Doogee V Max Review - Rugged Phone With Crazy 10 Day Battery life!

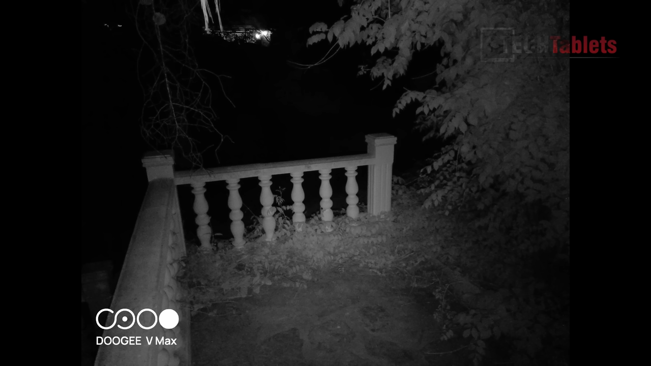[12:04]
and this is the night camera so that 20 megapixel camera taken in complete darkness it
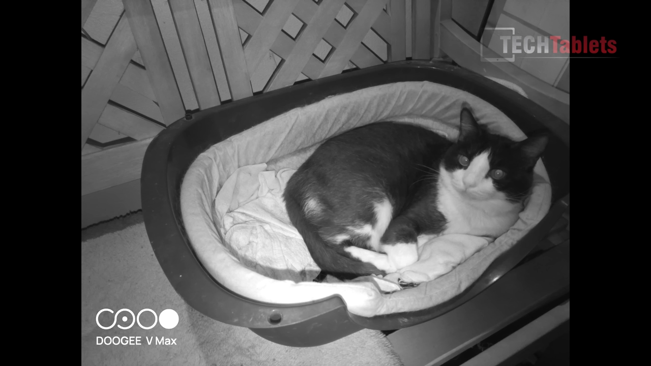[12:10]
takes these okay looking pictures but do remember that was completely dark and then low light photos if you hold it really still it can actually give a